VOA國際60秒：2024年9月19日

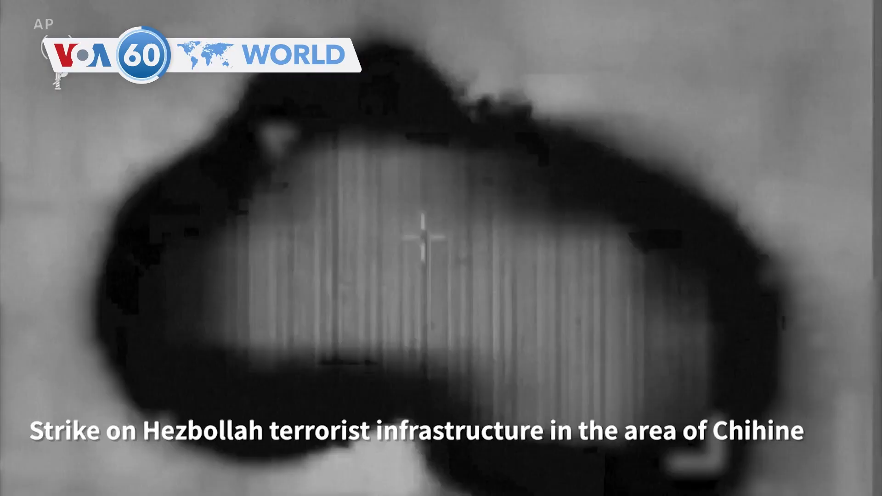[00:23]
以色列军星期四话，整晚袭击黎巴嫩南部嘅多个真主党目标，
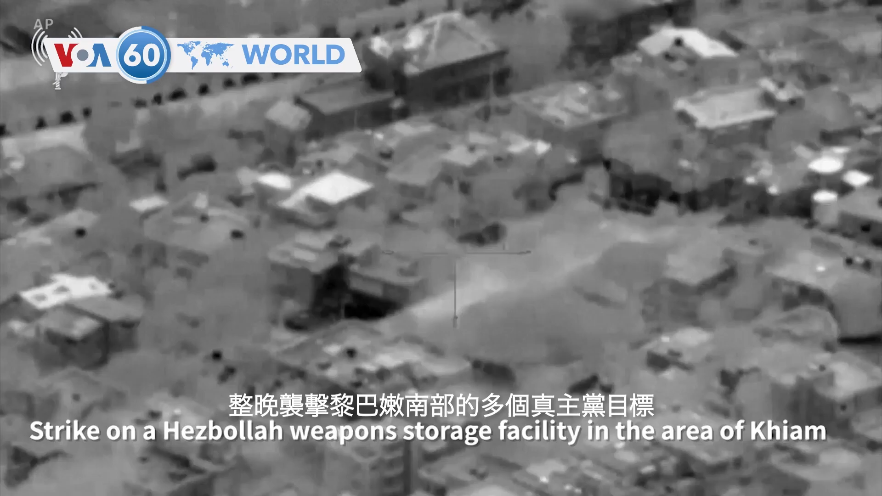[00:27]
包括希亚姆地区嘅武器储存设施。
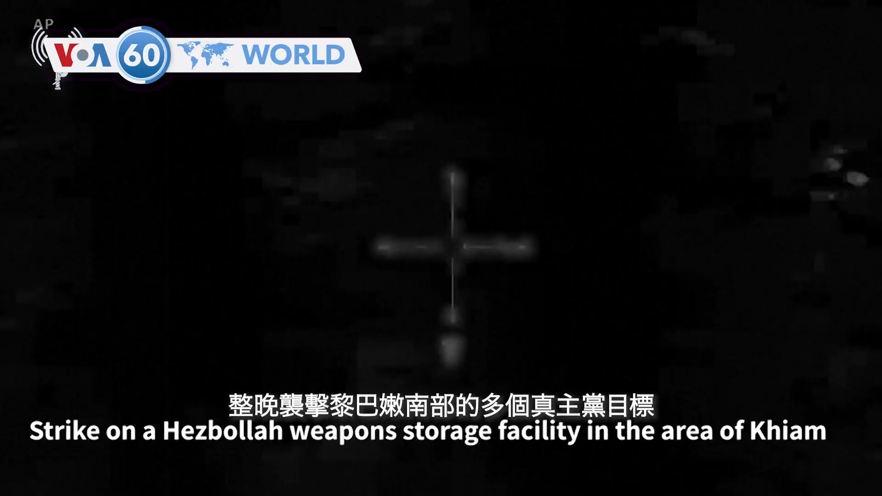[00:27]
袭击前一日，以色列国防部长加兰特话，以军转移到北部同黎巴嫩接壤嘅边界。